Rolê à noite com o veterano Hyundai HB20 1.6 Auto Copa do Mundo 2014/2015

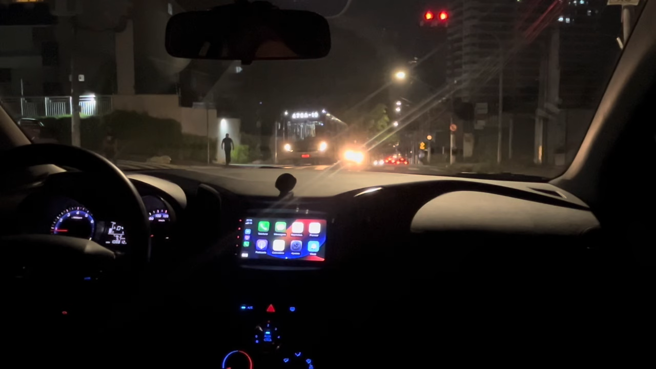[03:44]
Achei que o cara não ia parar Não parou mesmo Sinal fechado Tô até achando que eu tô Agora sim Agora abriu Porque o cara já ia passar o sol vermelho também Falei, ué